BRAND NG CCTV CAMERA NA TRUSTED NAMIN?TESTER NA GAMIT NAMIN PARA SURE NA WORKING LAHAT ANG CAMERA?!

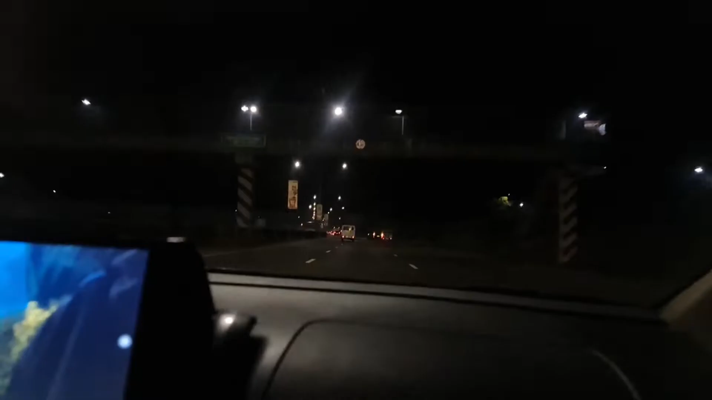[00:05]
Biyahe na kami Nakalabas na kami dito sa
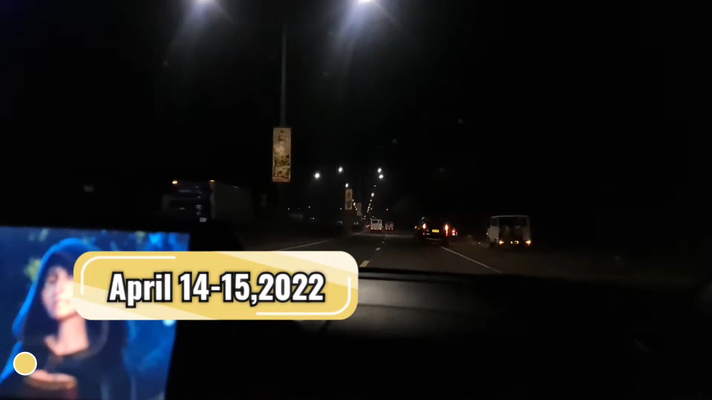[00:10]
Nakapasok na kami dito sa NLEX So babaybayin na namin ang Buong NLEX So eto na yung Biyahe natin So
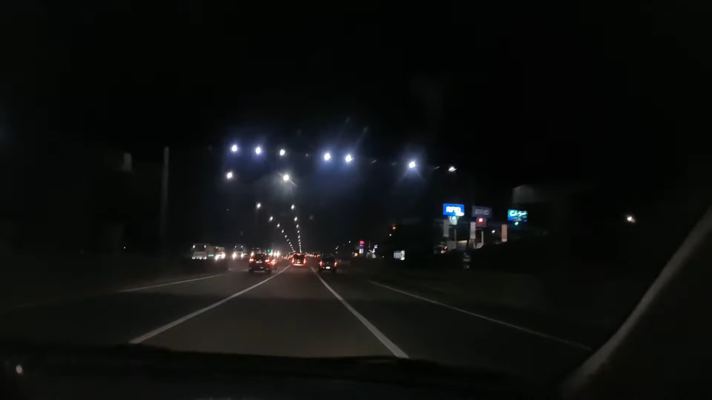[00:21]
far smooth naman ang traffic Tuloy tuloy naman kami Ang takbo namin is Nasa 70 Uy ba't ako 70 tayo So okay naman Hindi naman sya traffic Update tayo Pagdating namin dito sa Malapit
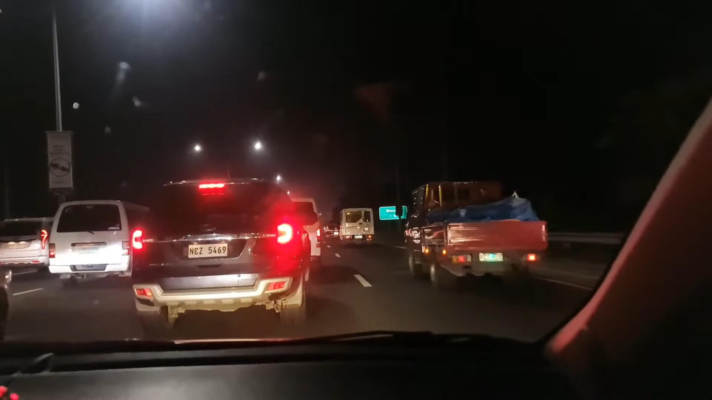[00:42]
sa Bukawe Eto na ngayon yung Jump Medyo traffic Back to smooth na ulit yung Taloy ng traffic Saglit lang kami na traffic Ayan tuloy tuloy na ulit
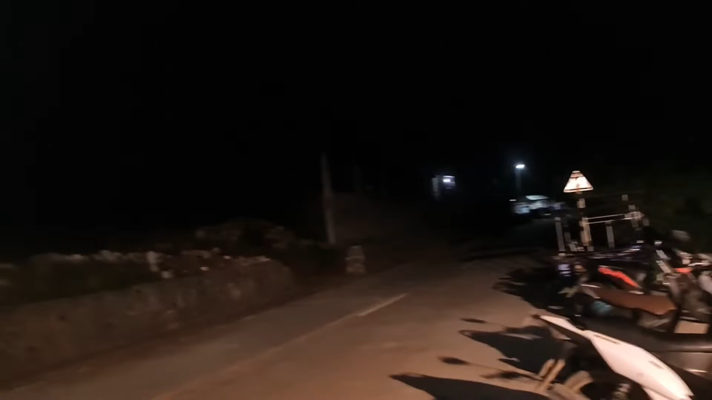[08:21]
Tapos Along highway Lang Merong Grilling station Eto yung Pinaka Cafe